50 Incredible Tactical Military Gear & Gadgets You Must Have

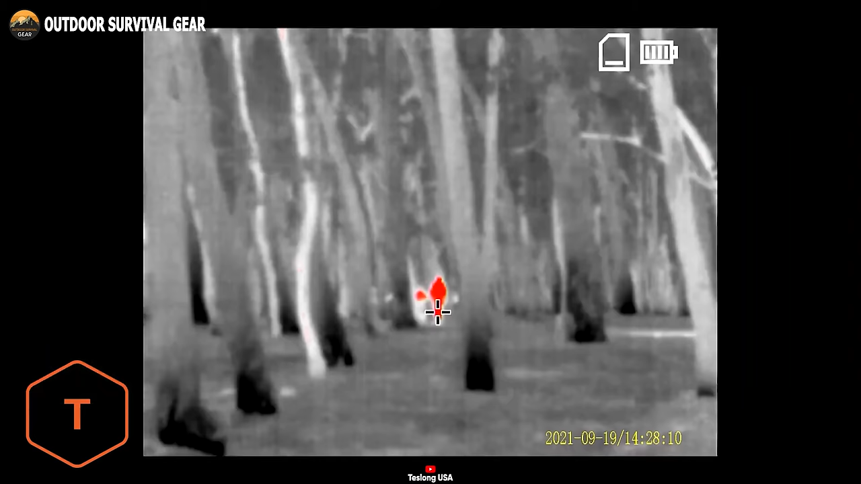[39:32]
this monocular excels in detecting objects within a 1,000 yards range and recognizing them at distances of up to 260 yards.
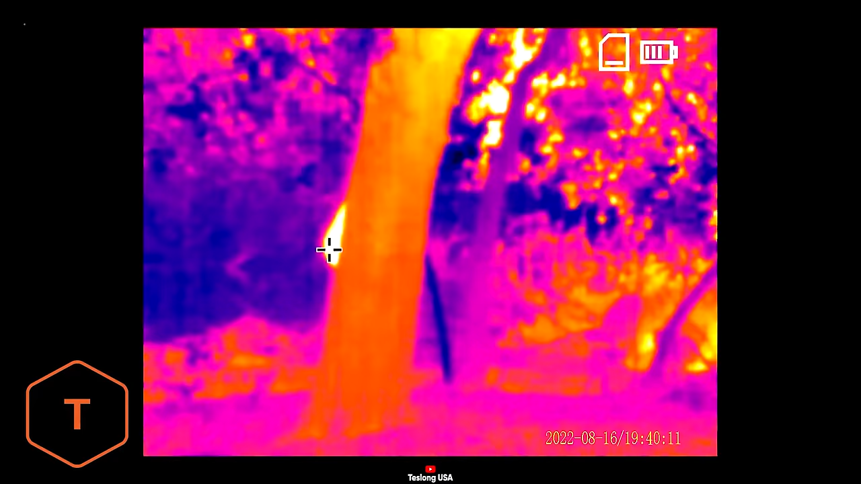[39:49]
This capability aids in distinguishing objects from their surroundings and tracking their movements in low-light conditions.